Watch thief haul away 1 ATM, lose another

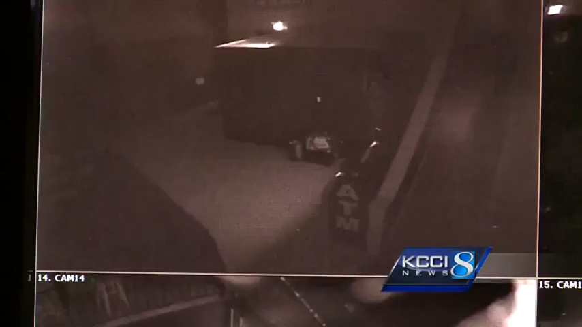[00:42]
THERE HE GOES. I'D LIKE TO CATCH HIM, BUT NO, I'M SORRY. THE GM AT SEVEN FLAGS SHOWED A SECURITY VIDEO. YOU CAN SEE THE THIEF LOADING THE TWO ATMS. ALTHOUGH, WATCH THIS. HE LOSES ONE NOT A HUNDRED FEE INTO HIS GETAWAY.